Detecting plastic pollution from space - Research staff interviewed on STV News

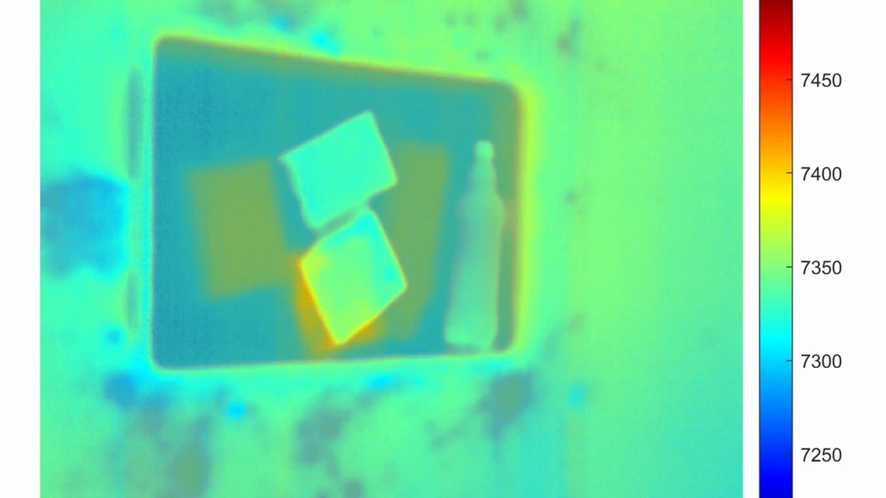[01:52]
which are unable to identify plastic in certain light. If the water and the air are more or less the same, maybe like it is today here in Thurso, you might not see as much.